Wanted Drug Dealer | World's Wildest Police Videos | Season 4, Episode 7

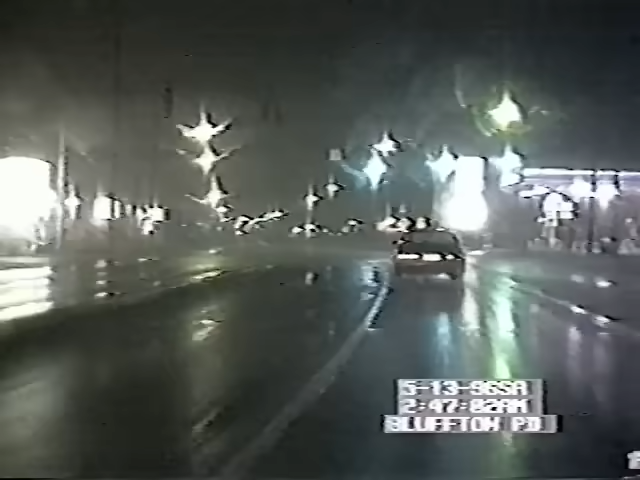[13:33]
A plate check reveals that the driver has no criminal record whatsoever. But when the suspect sees the cruiser's lights in his mirror, he races off at twice the posted speed limit. Ahead, officers have set up a roadblock. They want the driver to know that his only option is to pull over.
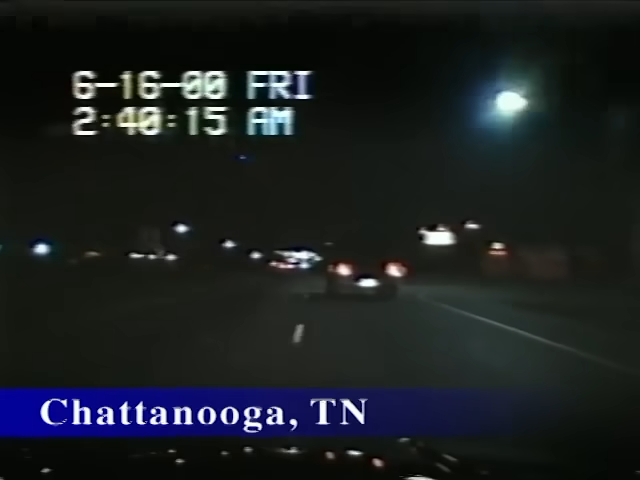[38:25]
Chattanooga, Tennessee. Police respond to reports of a speeding driver. Go get this car, 60 and a 40. But this is the suspect's lucky night. Before the officer can catch up to his vehicle, he gets a surprise from the right. A motorcycle runs a red light, nearly causing a collision. The driver panics and bolts.